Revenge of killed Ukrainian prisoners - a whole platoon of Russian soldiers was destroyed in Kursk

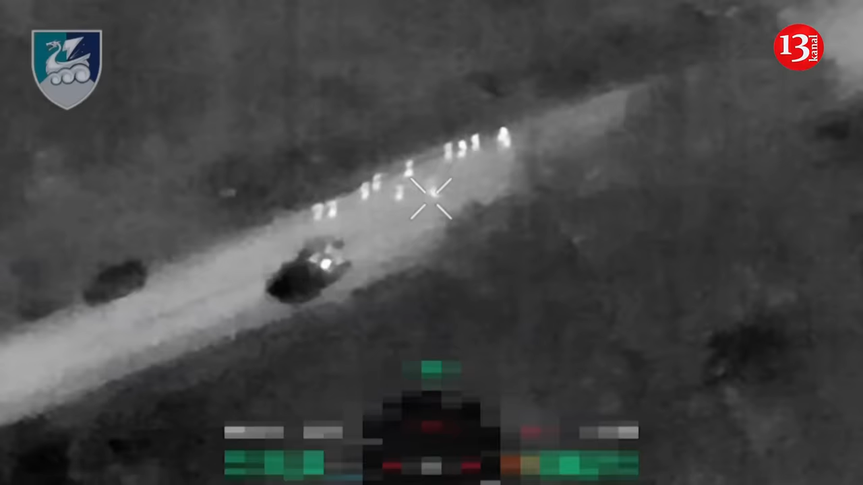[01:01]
marines from the 501st marine battalion
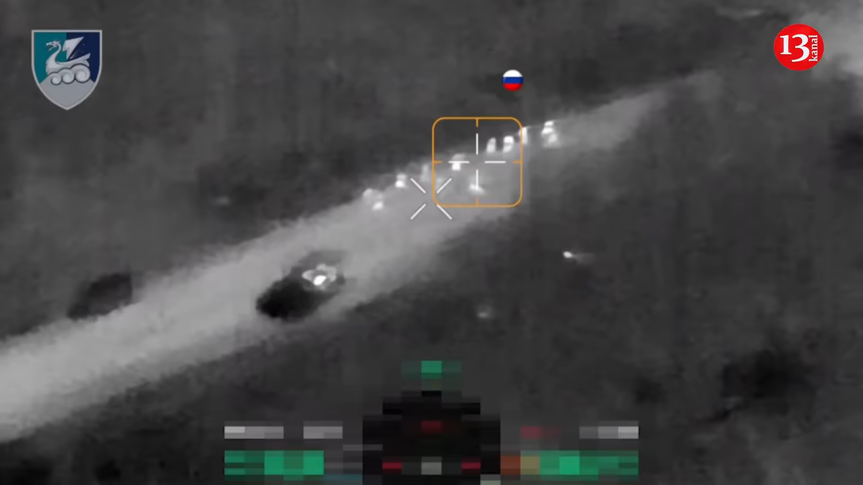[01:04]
counterattacked in zeleny i shlyak and meted out a measure of vengeance